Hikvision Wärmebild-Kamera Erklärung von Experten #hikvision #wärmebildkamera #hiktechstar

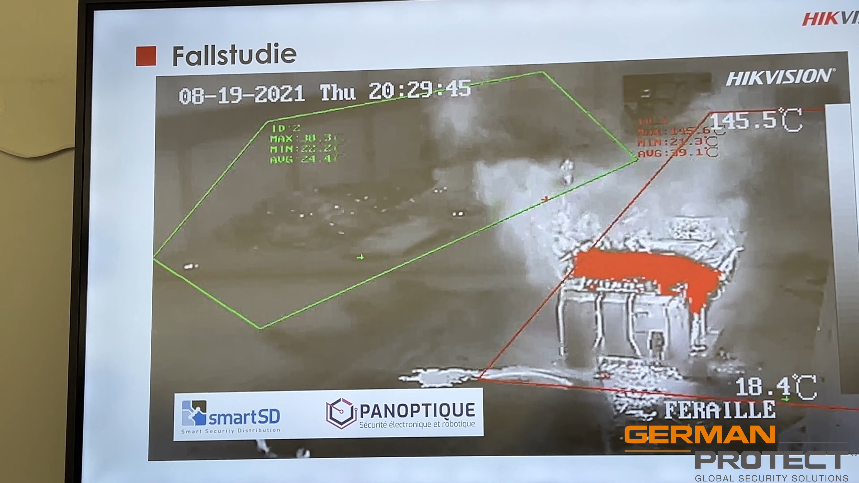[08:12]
Aber die Jungs sind da ziemlich gut, kommen schnell an und haben dann noch so einen Löschlauch. Aber so sieht das Ganze wirklich in dem reellen Einsatzfeld dann auch aus. Die Anwendung an sich ist sehr simpel für eine Thermalkamera.
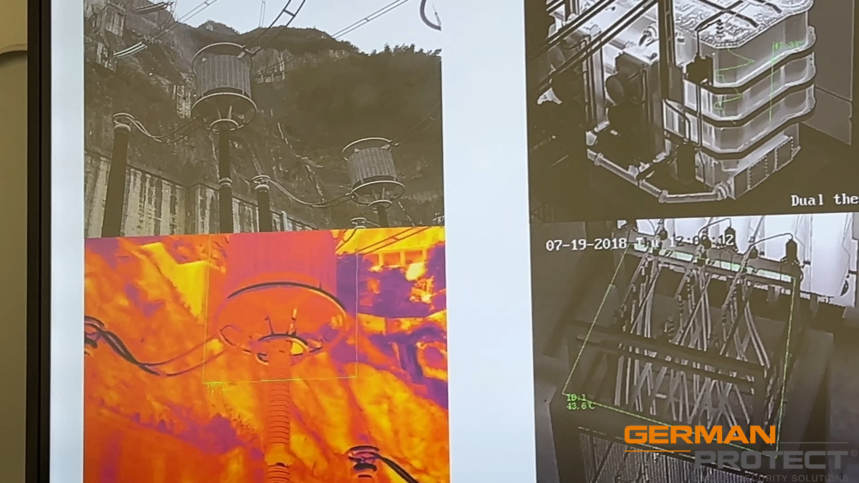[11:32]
Da die Bauteile an sich, wenn die da heiß laufen und nicht gut geschmiert sind, Sägespäne überall, kann eine Katastrophe erzeugen.
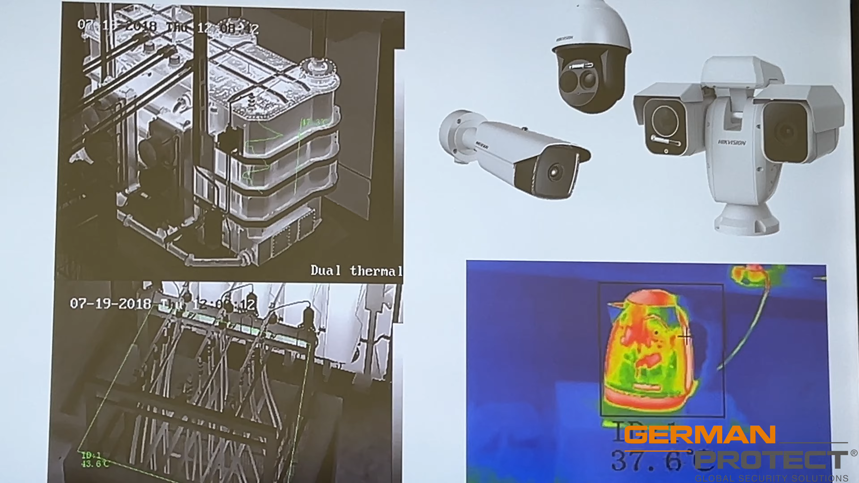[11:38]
Da gibt es verschiedenste Lösungen, wie man halt mit den Produkten, also verschiedenste Produkte,
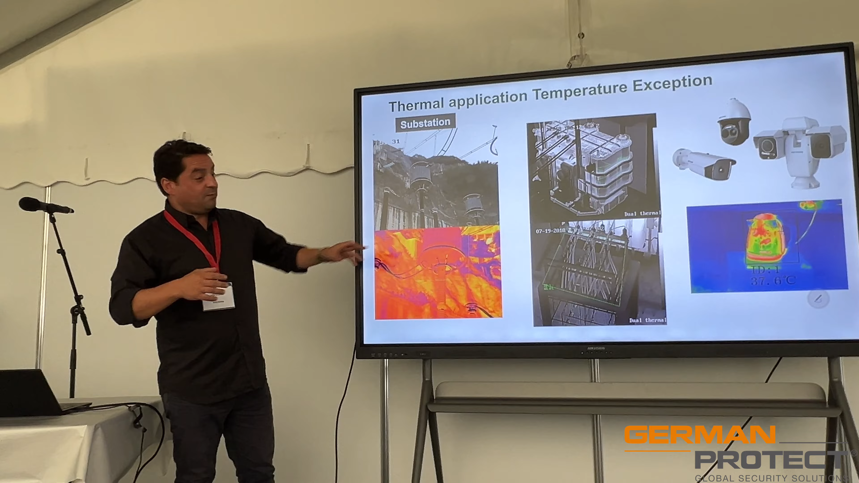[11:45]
wo man dann auch ganz großflächige Areale relativ simpel und effizient in der Thermalkammer abdecken kann.
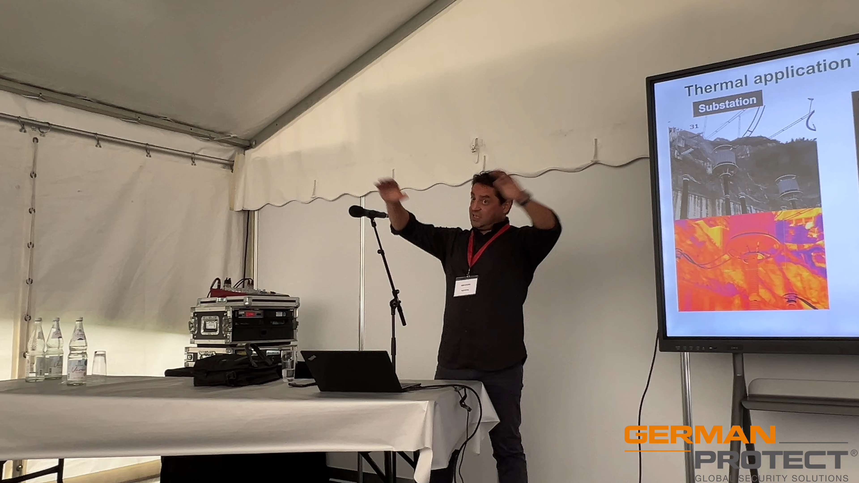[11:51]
Wenn Sie ein riesen Areal haben, E-Fahrzeug, Havarieplätze, müssen Sie keine 100-Kammer installieren, ist hier hier draußen, dann reicht eine PDZ-Kammer, die dann wirklich die Presets abfährt, eins nach dem anderen, alle 10 Sekunden, wird schon irgendwann detektieren. Und so hat man wirklich eine großmögliche Flexibilität,
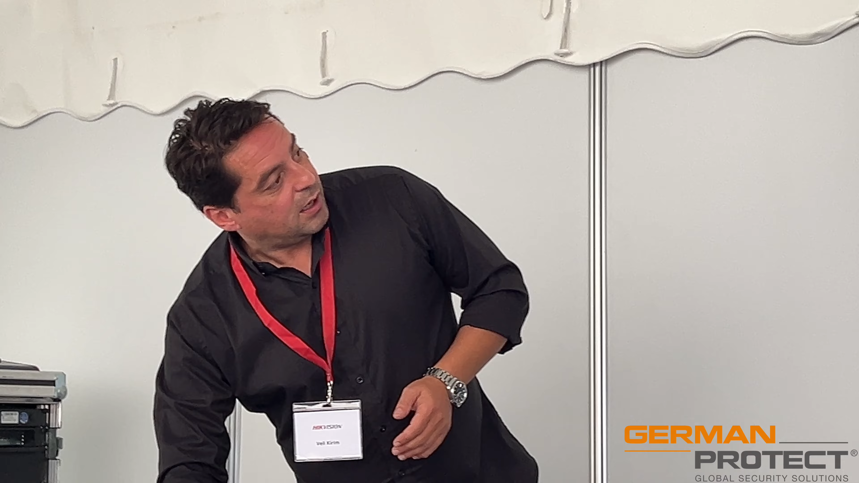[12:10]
die ganzen Lösungen dann entsprechend an den Mann zu bringen. Auch hier, wir sehen hier jetzt eine Thermalkammer, man scannt diesen einen Bauteil ab,
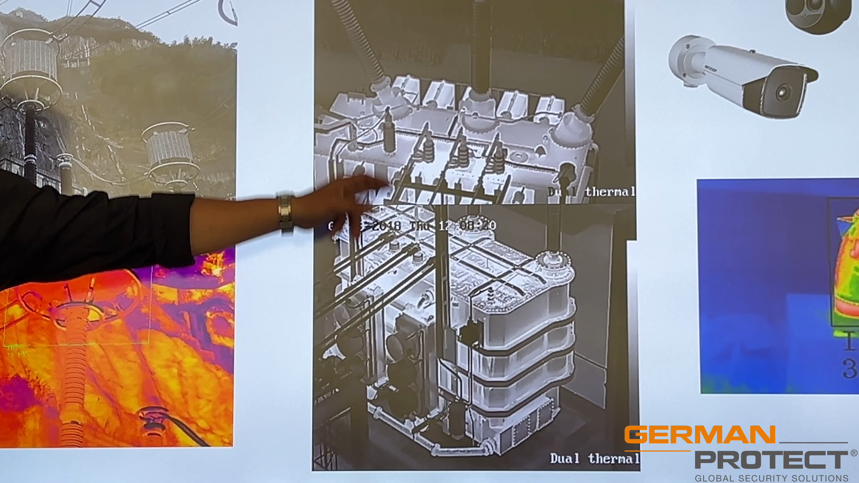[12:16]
fährt zu dem nächsten und erfasst die Temperatur,
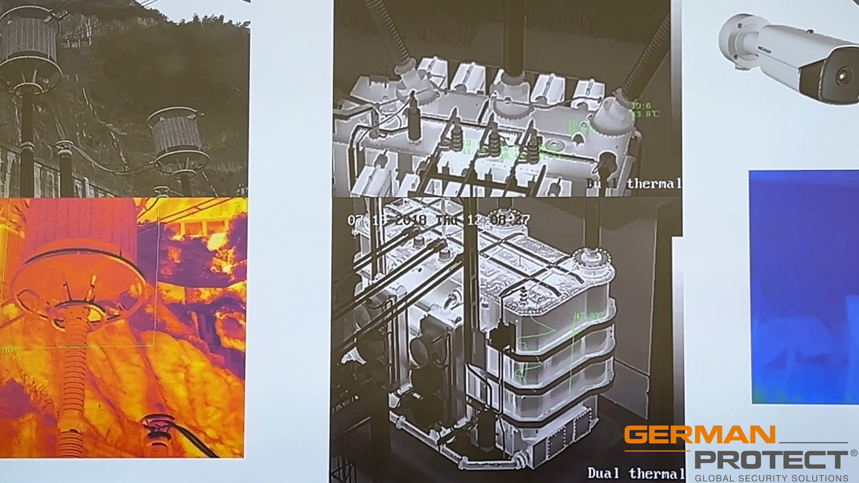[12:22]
reicht für 10 Sekunden und somit können wir das Ganze dann entsprechend dort anbieten. Ich meine, die Kameras sind wirklich sehr genau in der Messung.
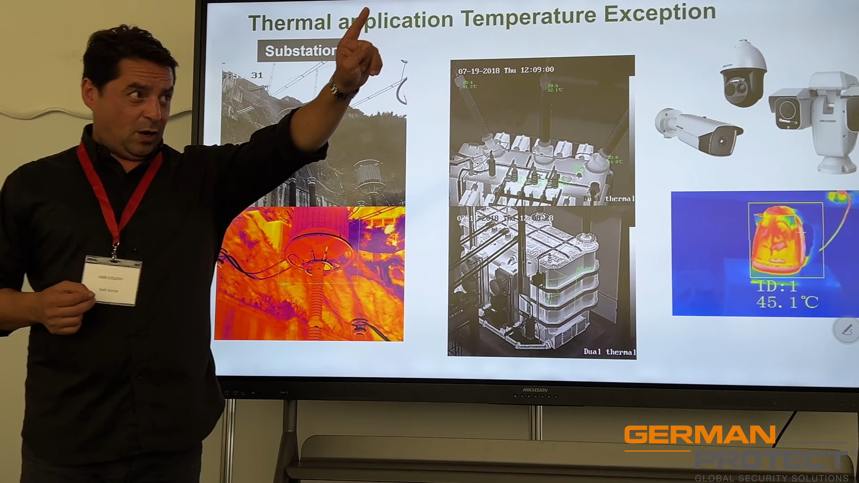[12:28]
Wir haben auch dort hinten dann natürlich ein paar Kameras aufgebaut, auch die kleinen Versionen mit Magnethalter,
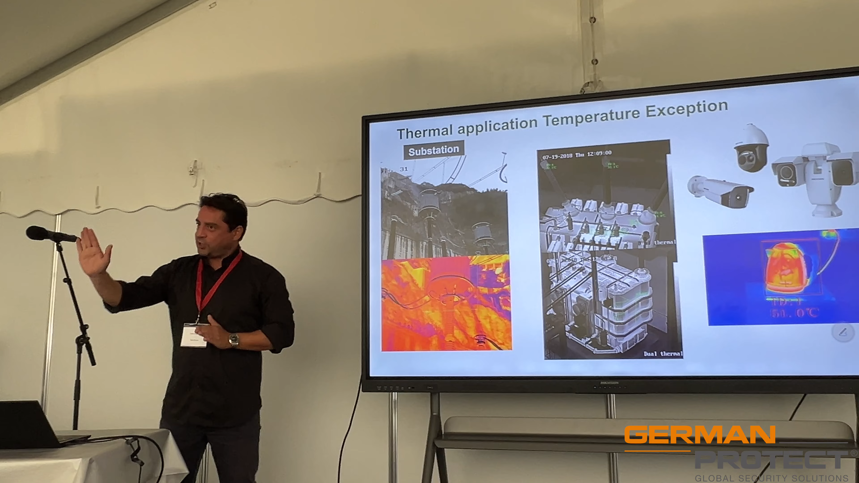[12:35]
die man in die Serverschränke installieren kann, um aus kurzen Distanzen von 30 cm so großflächige Areale wie möglich abdecken zu können,
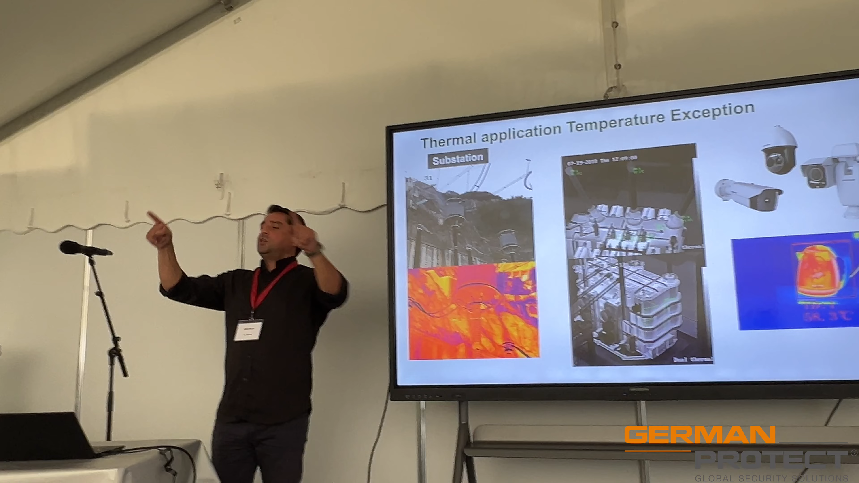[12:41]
bei großen Öffnungen für Serverschränke ab 30 cm, dass man da die Ports beispielsweise messen kann.